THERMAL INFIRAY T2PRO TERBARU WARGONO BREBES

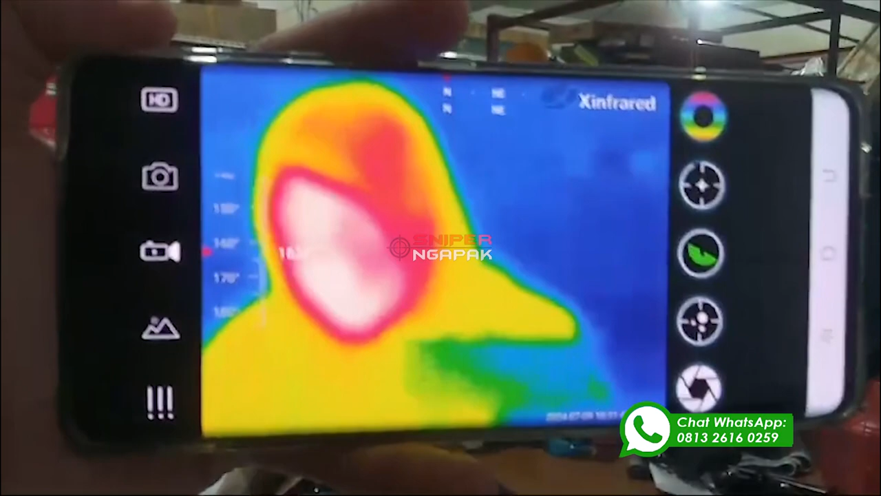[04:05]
Ini ada objek di depan Kita atur dulu kejernian dari kamera ya Supaya objeknya ternyata lebih jelas
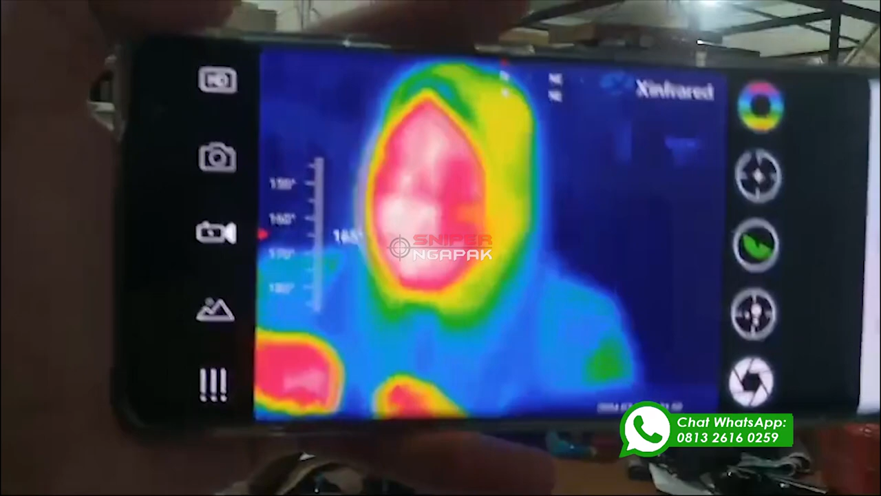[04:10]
Oke
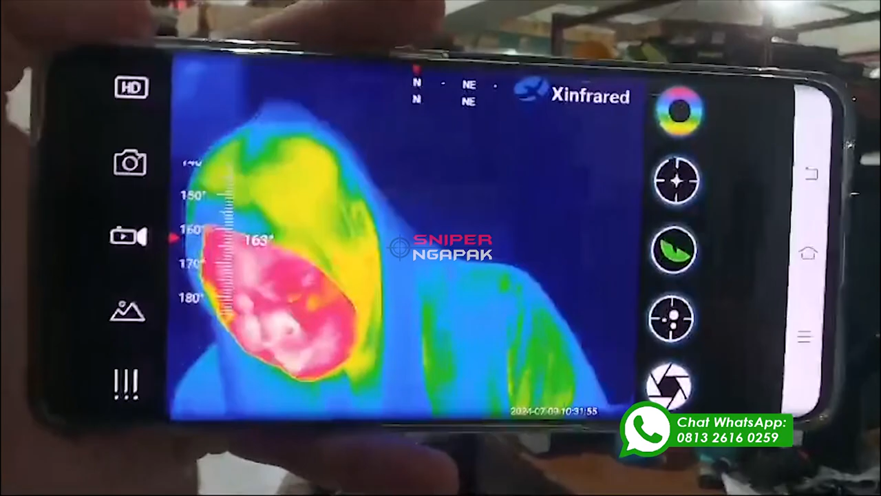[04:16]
Nah saya jelaskan dulu fitur-fitur yang ada di aplikasinya ini Jadi disini ada background Jadi
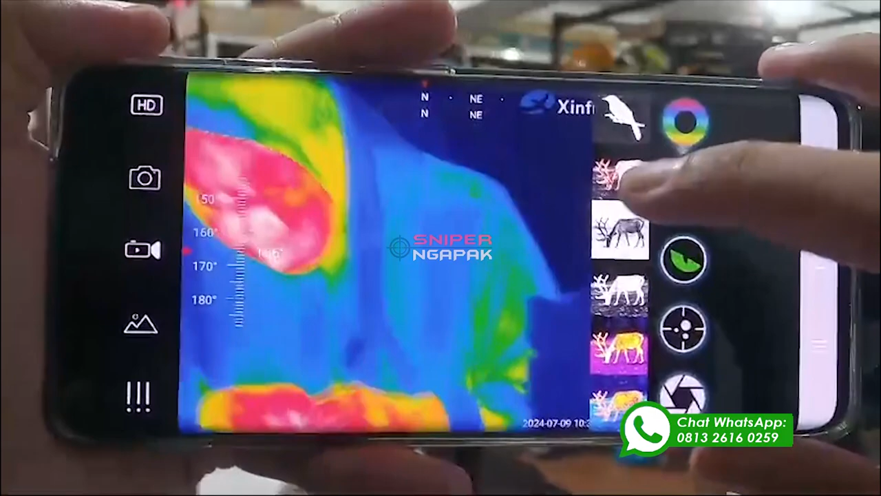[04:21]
backgroundnya ini bisa dipilih-pilih ya Sesuai dengan keinginan Kemudian ada rectical Nah recticalnya ini
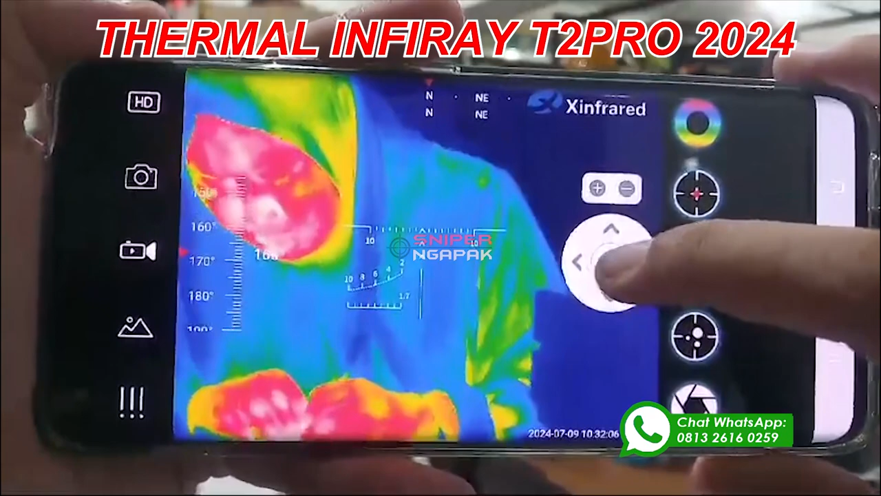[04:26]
bisa di zoom Cara zoomnya itu klik tanda plus Bisa di zoom in Bisa di zoom out
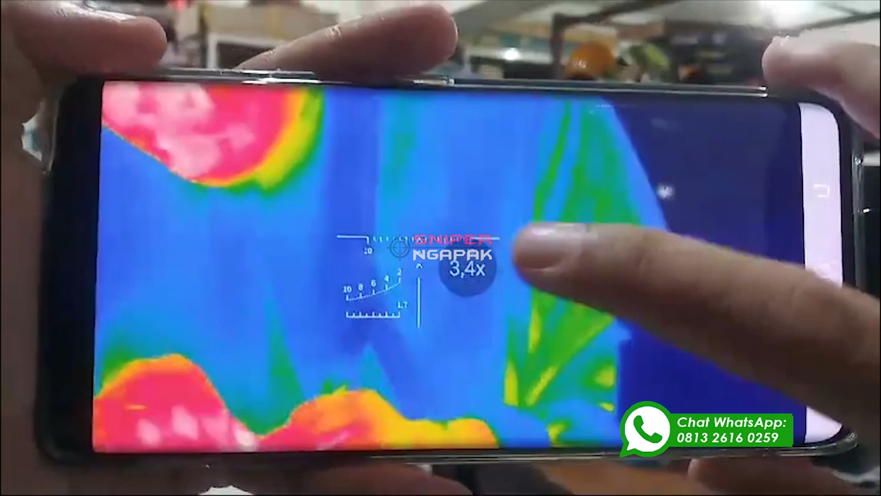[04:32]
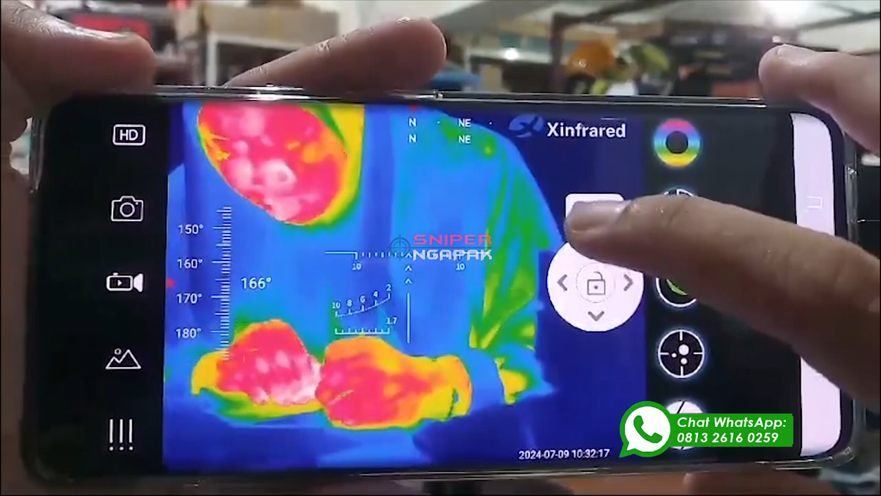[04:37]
Jadi tanda plus Ada disini zoom Bisa di zoom in Bisa di zoom out Recticalnya juga bisa digeser-geser ya
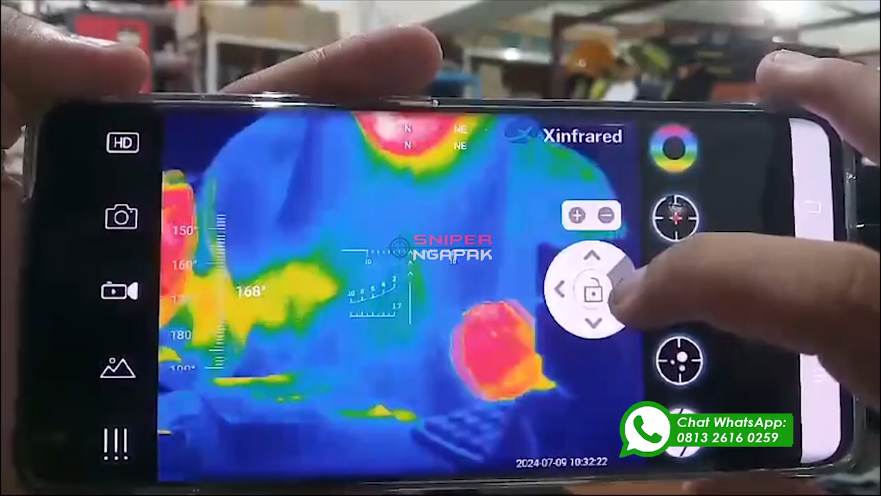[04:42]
Geser-geser kiri kanan bisa Atas bawah bisa Selanjutnya untuk mengganti model rectical Itu
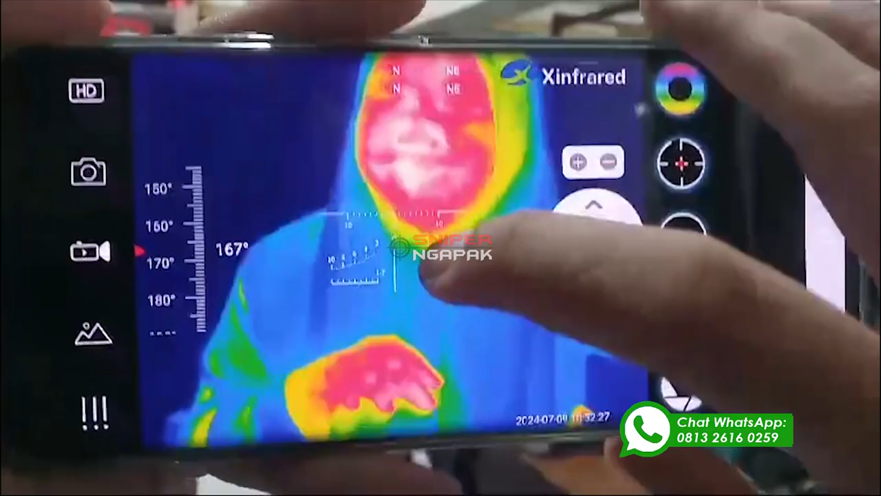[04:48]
bisa dengan cara Diswipe ke sebelah kanan
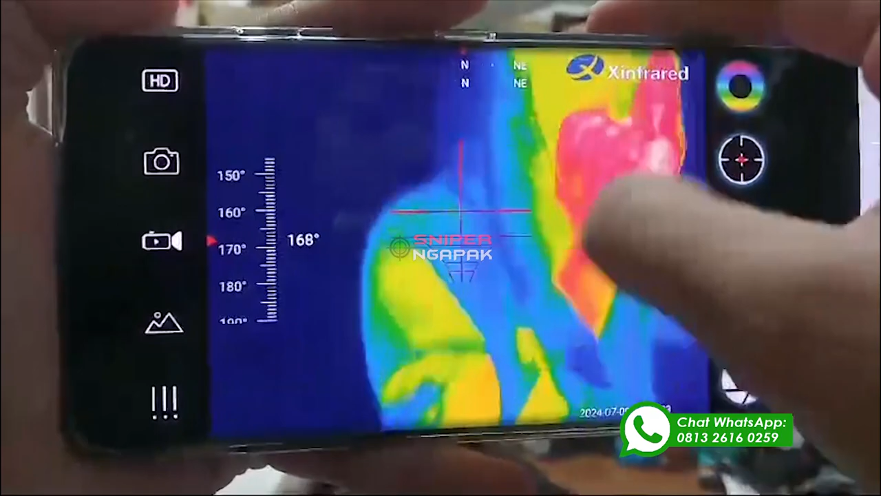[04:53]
Jadi bentuknya ada beberapa Jadi bisa menyesuaikan saja Untuk warna juga
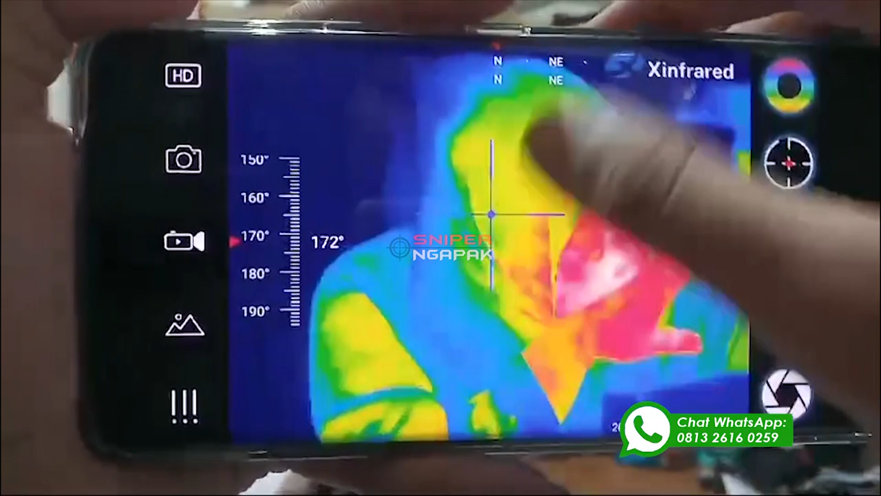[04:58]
bisa Warnanya bisa diganti-ganti Sesuai dengan keinginan Diswipe saja ke atas Oke
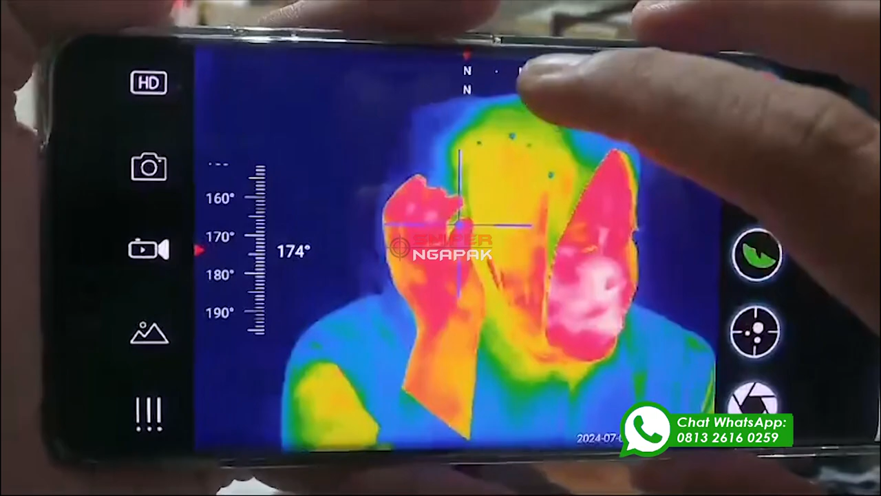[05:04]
Nah kemudian disini ada mode warna Mode warnanya ada tiga Hijau, orange,
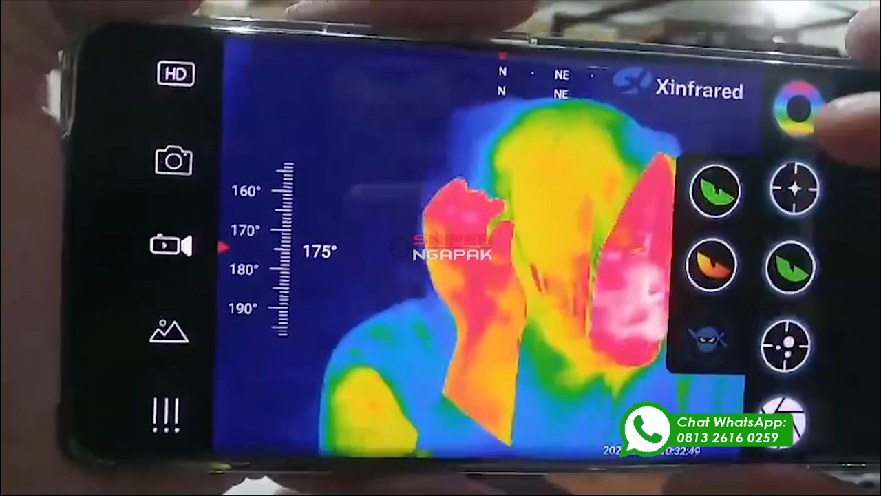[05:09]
dan ninja Yang paling terang itu yang hijau Dan yang paling redup itu ninja Kemudian ada hot tracker Hot tracker
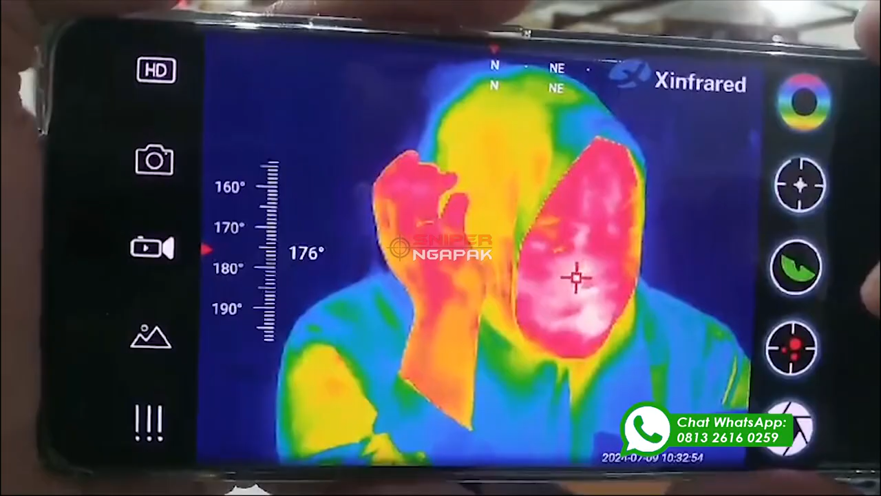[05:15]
ini Untuk mencari sumber panas ya Ada bukan kamera Terus
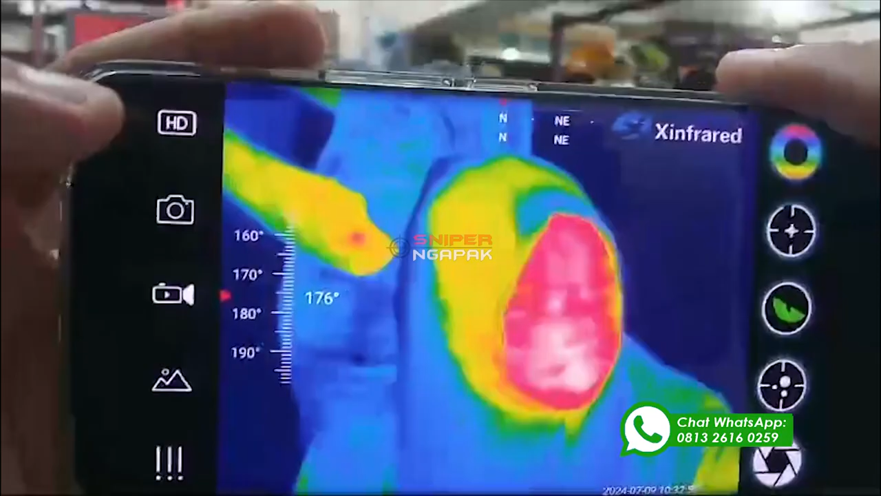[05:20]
ada fitur HD disini Ada jepret kamera Ada recording Untuk
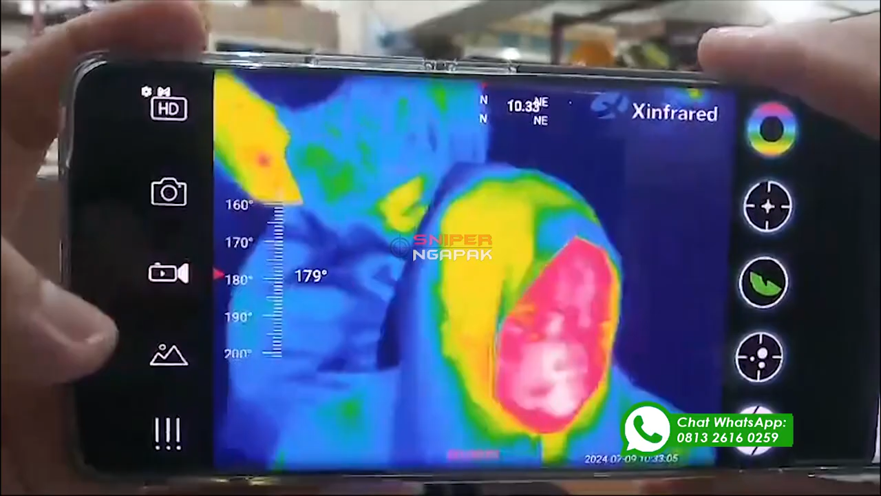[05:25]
melihat hasil recording Dan juga jepretan kameranya Bisa masuk di sebelah sini Oke
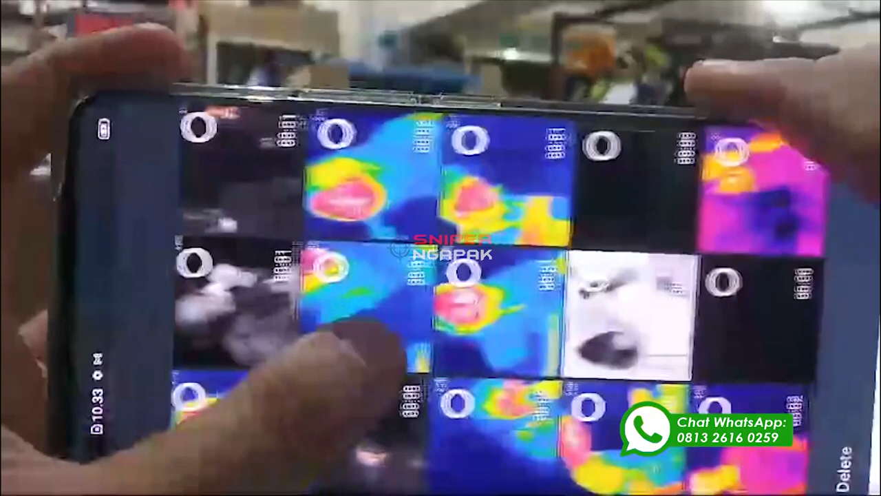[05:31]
Selanjutnya masuk lagi ke menu lainnya Disini ada
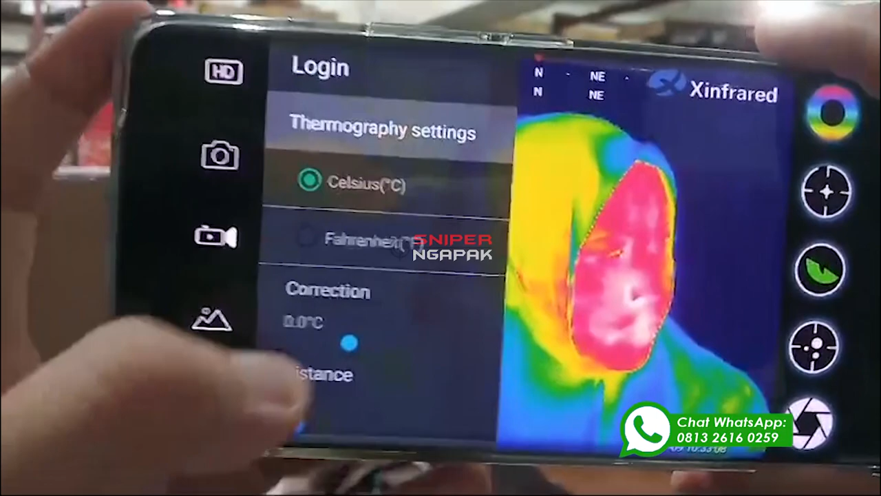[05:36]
Thermography setting Thermography setting itu ada Celsius Fahrenheit Kemudian ada correction
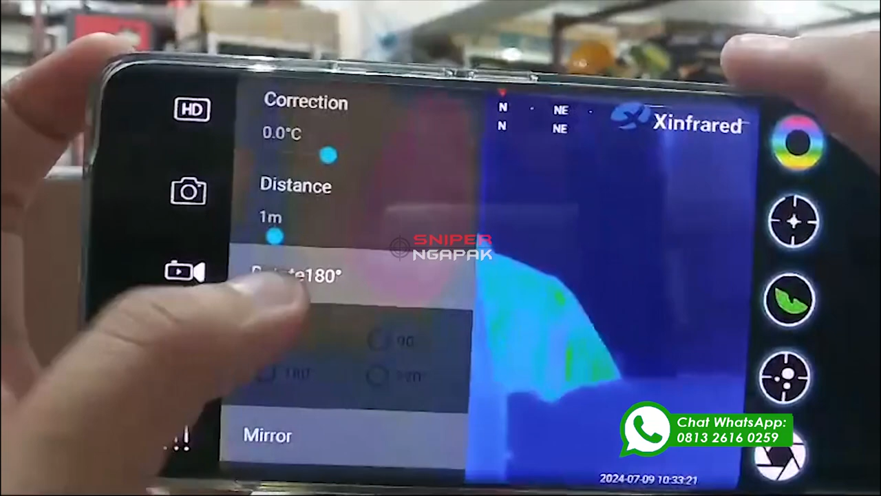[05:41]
Ada distance Distancenya ini Itu jaraknya ya Kemudian ada